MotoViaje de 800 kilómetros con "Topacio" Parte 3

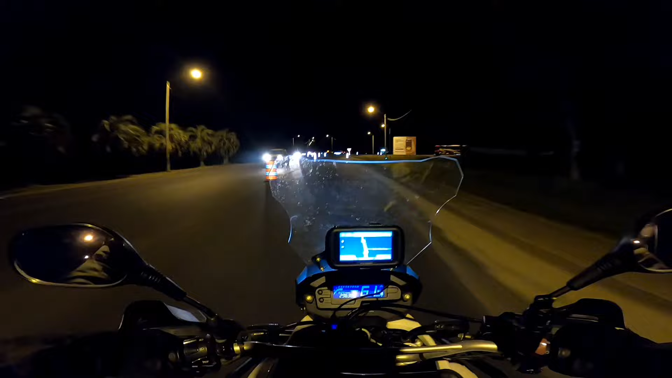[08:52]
40 kilómetros me separan del Chuy.
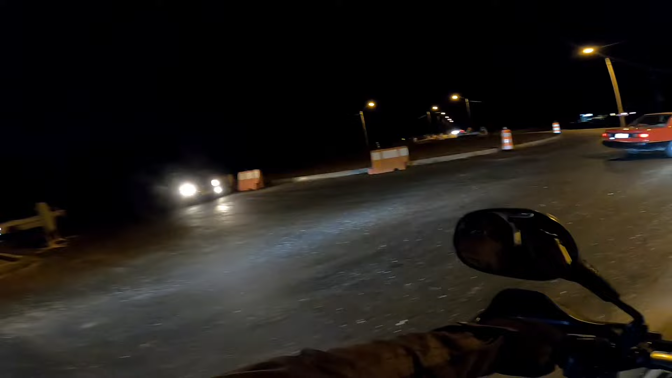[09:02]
Justo sin pintar, ¿en serio? Este parador acá.
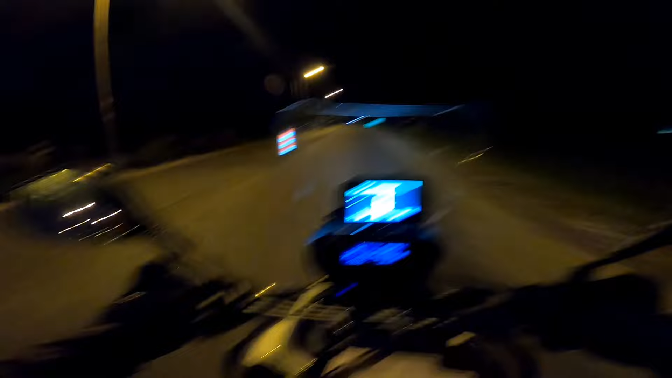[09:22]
Qué noche, Tete. Ya no está ni la raya del medio, Nada.
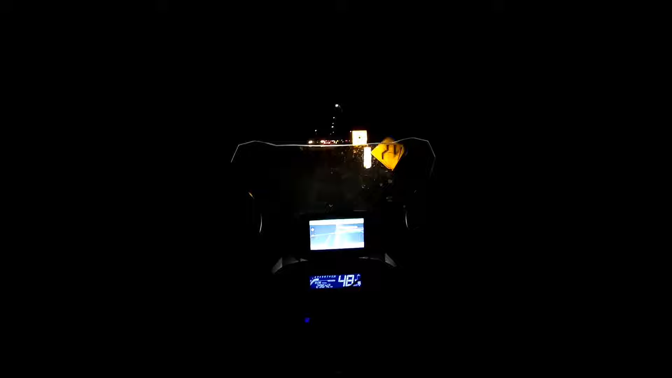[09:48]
Heavy acá porque arrancaron el alquitrán viejo y está lleno de canaletas. Acá por lo menos, como estoy llegando a la rotonda de Santa Teresa, está está iluminado, pero ay papá, esto va de mal en peor.
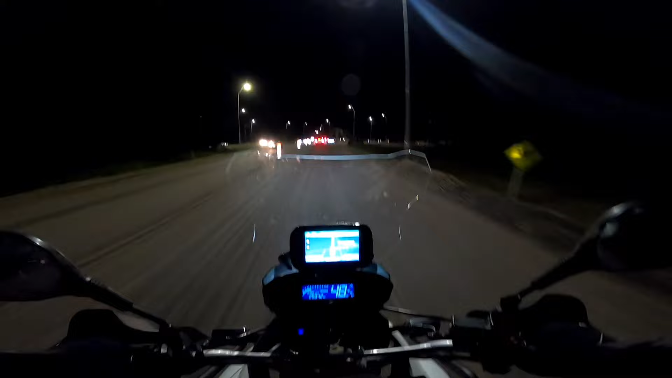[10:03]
Menos mal que faltan pocos kilómetros. Bueno, acá evidentemente van a ser nueva la rotonda. Bueno, básicamente van a poner bitumen nuevo. Vamos arriba, 36 kilómetros. Mira cómo está la ruta acá, papá. Un pinal.
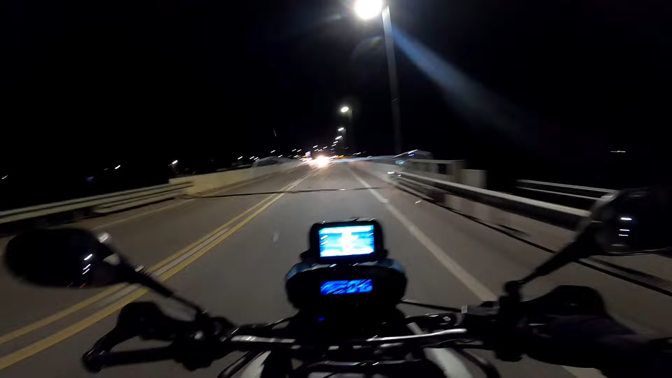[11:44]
Bueno, voy a parar acá el Lancap de la Coronilla. Estamos pasando por el canal Andreoni. ¿Andreoni o Andreoli? No me acuerdo. Vamos a parar acá a cargar nafta. Me quedan dos rayitas. Llego al chui, pero ya que estoy acá, cargo acá. Aunque puede que esté a full la estación esta. De hecho, me parece que sí, ¿eh?
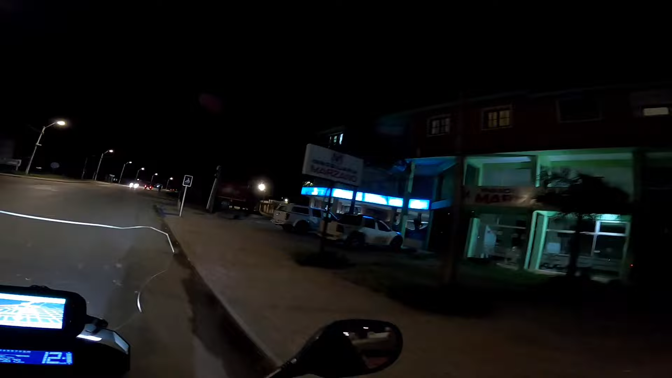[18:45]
no, acá no es. Ahí, Hotel Alerces,